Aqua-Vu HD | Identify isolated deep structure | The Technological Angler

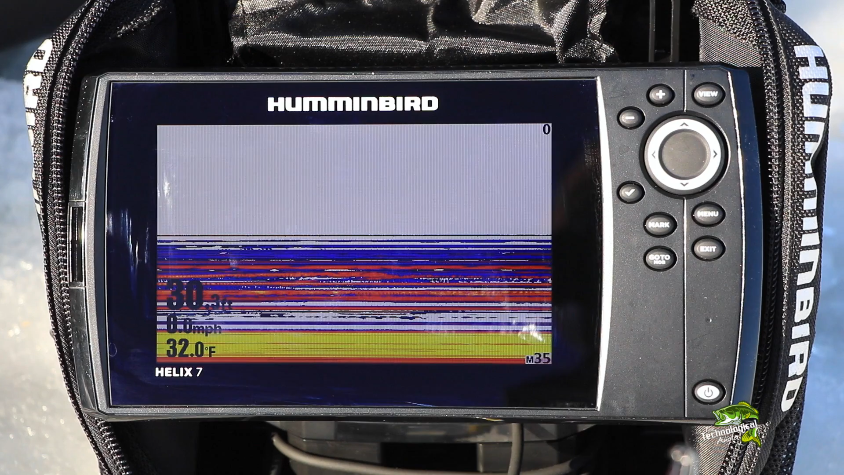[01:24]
On screen: water 32.0°F
First of course, it allows us to conclusively identify this isolated piece of deep water structure that was first revealed by sonar.